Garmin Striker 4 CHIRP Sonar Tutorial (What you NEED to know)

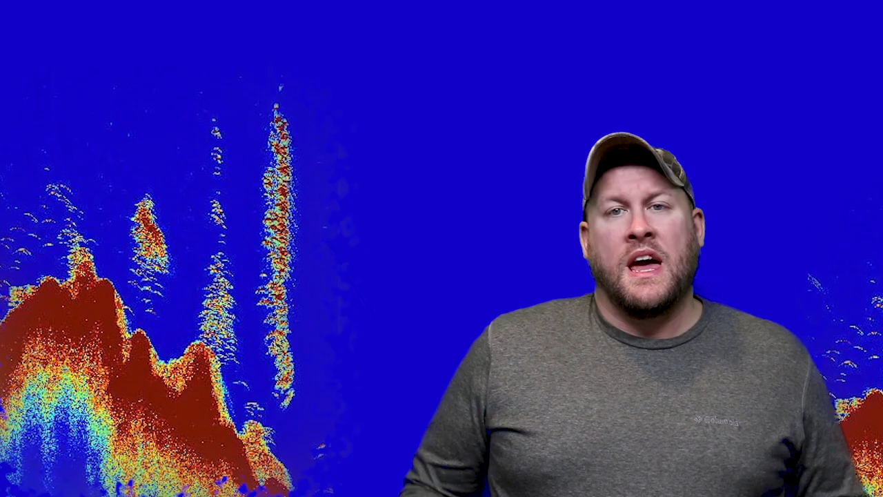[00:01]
Hey everybody it's OneCastOneFish and today we're going to be discussing Compressed High Intensity Radar Pulse, also known as CHIRP for short. In today's video we're going to discuss what CHIRP sonar is, how it compares to traditional sonar,
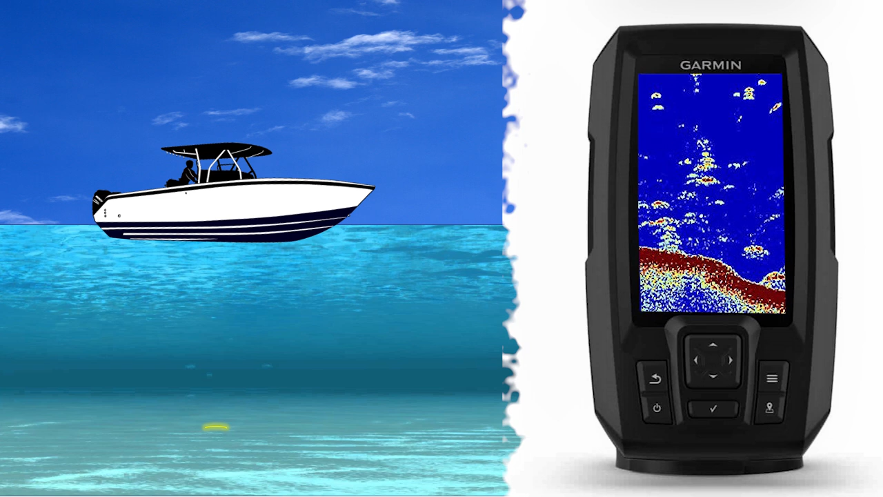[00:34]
It then listens for those echoes to return, then the unit's software processes this information to create the image of the bottom,
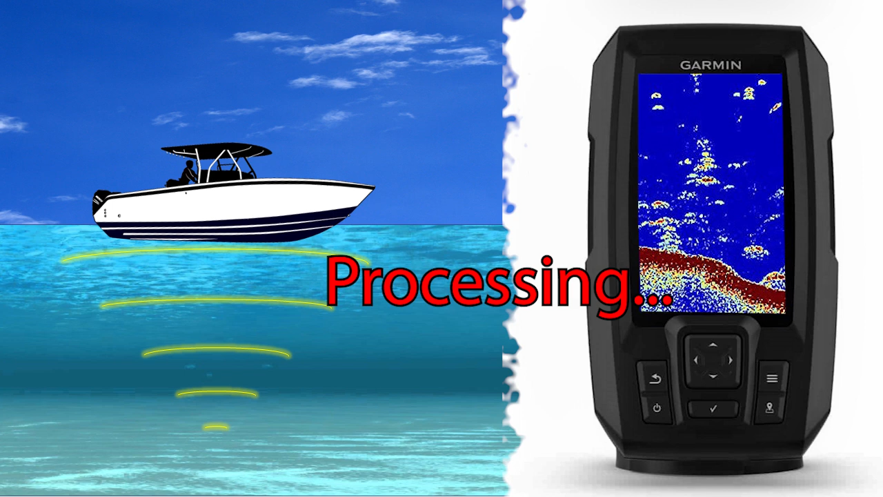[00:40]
structure, and fish that you see on your sonar display screen.
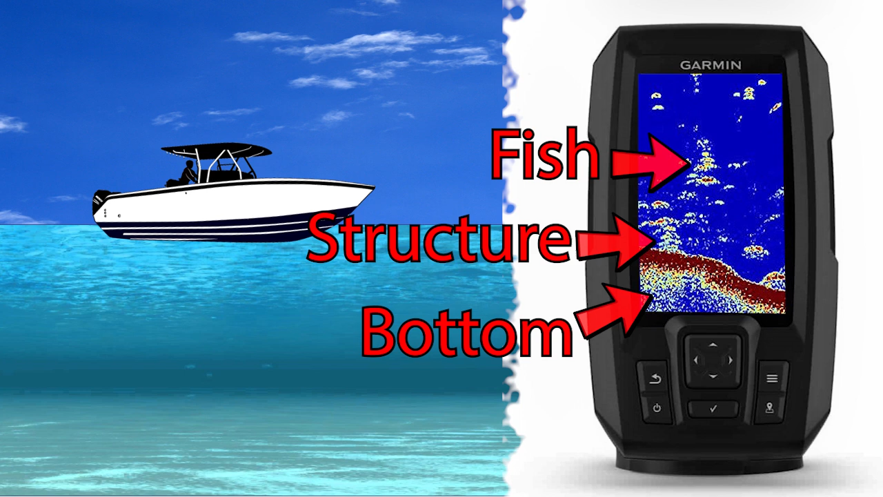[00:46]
What makes CHIRP sonar so different is the ability of the transducer to put out multiple frequencies.
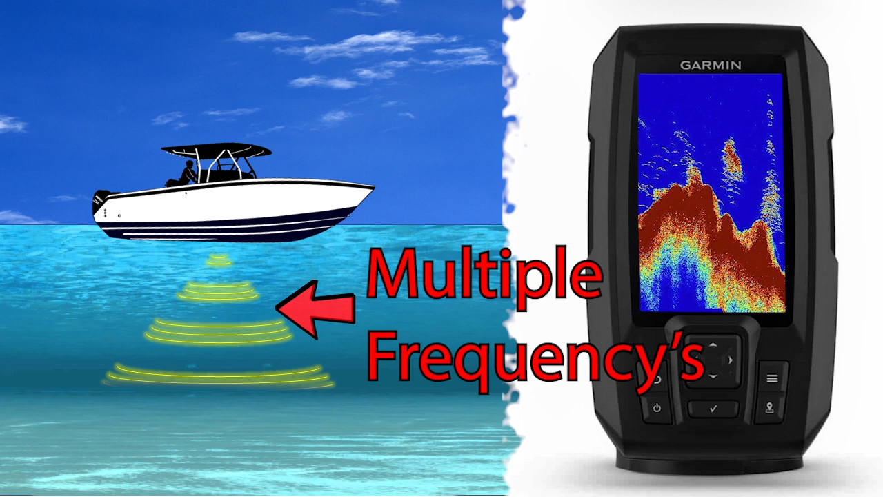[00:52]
This results in more sonar pings, and in return more echoes returning back to the unit. And due to the transducers ability to transmit many different frequencies,
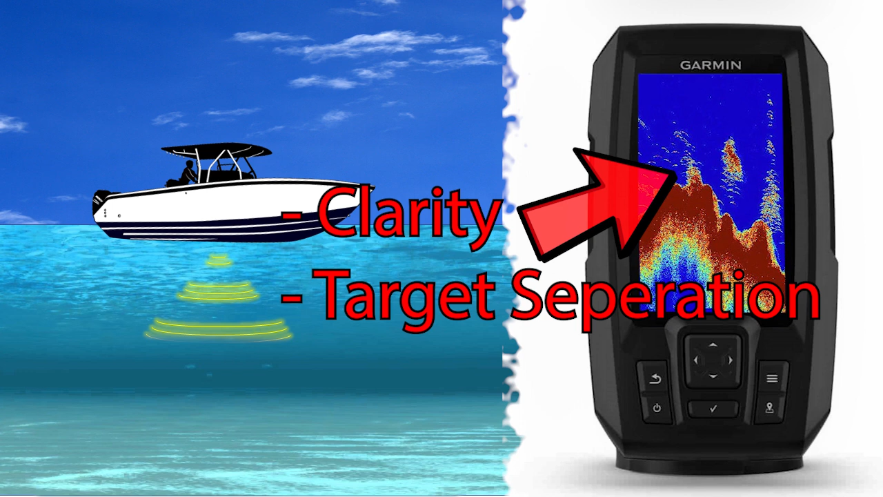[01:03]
you get that awesome clarity and target separation that CHIRP sonar is known for.
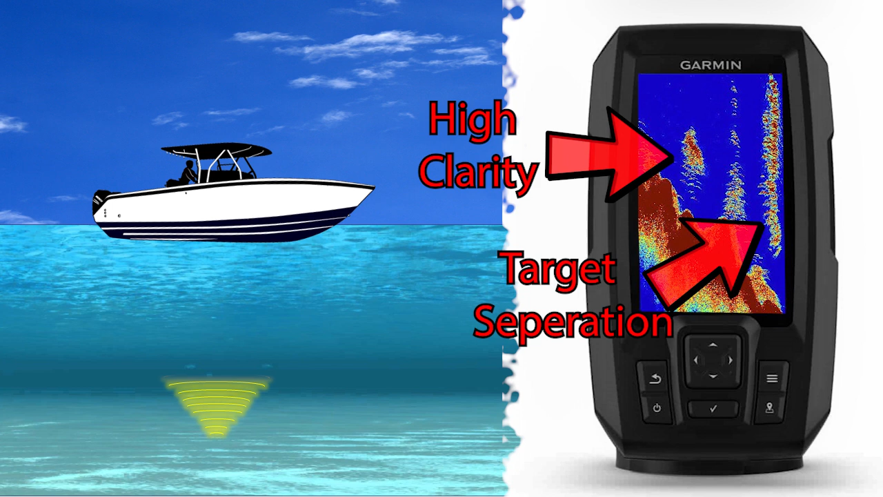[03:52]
That's a lot of energy being put into the water column which in turn is going to give you a crystal clear image and excellent target separation which would be expected with higher end CHIRP sonar.